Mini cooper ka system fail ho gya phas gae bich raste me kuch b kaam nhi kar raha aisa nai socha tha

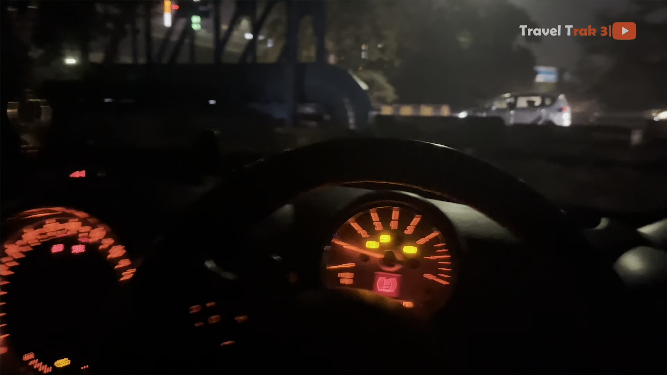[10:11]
देखो भाई गाड़ी ना फिर से खड़ी हो गई है, देखो ये सब लाइटें आ गई, इधर भी लाइटें आ गई,